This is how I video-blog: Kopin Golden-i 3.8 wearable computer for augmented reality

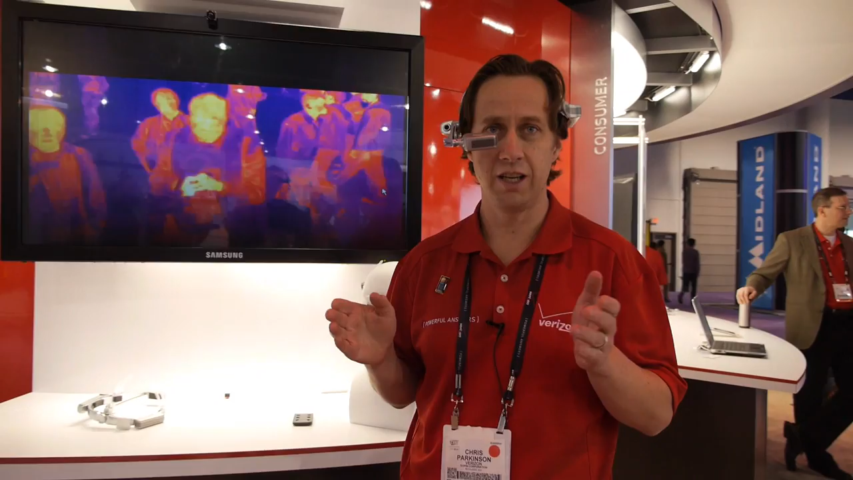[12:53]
And the view he will get then is something like this. So he can't remember.
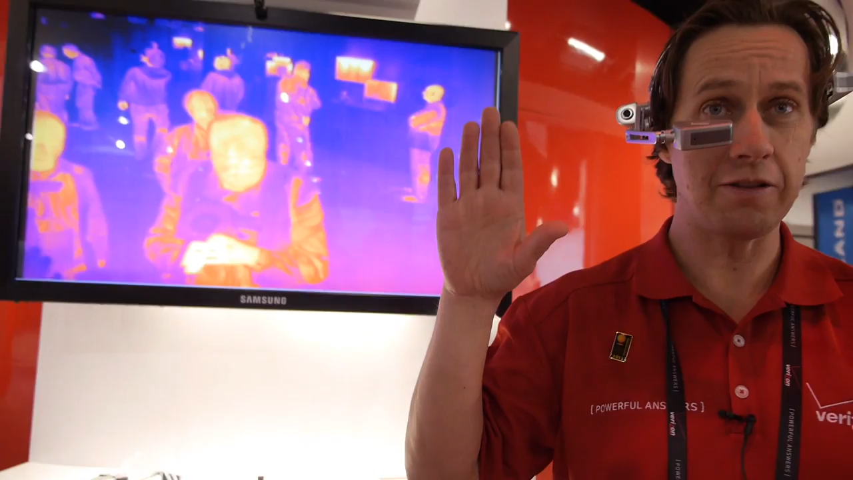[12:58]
He cannot see anything because it's pitch black. But when he looks down into his display. He now gets the full thermal view.
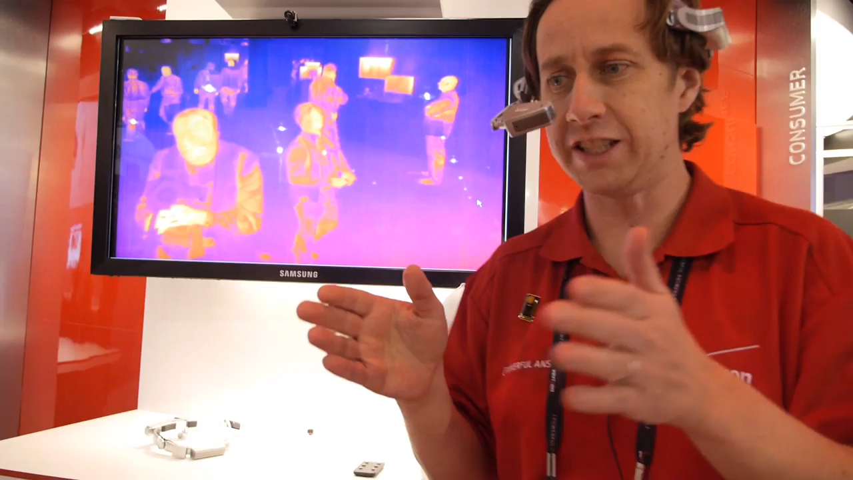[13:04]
And is able to navigate through the building. And maybe even find an unconscious child.
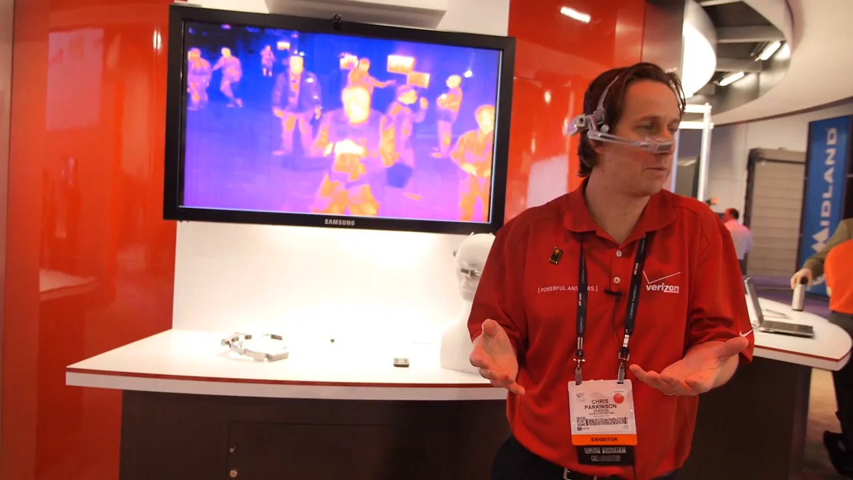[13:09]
And pick him up and bring him to safety. And this is a... Where is the camera right now?
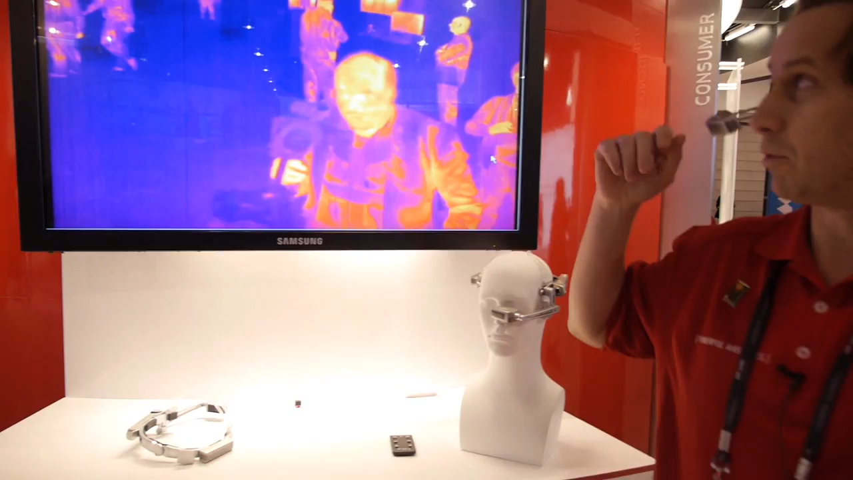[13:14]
The infrared camera right now is actually up here for this view. But that can be right there on this side? It's located on the side typically.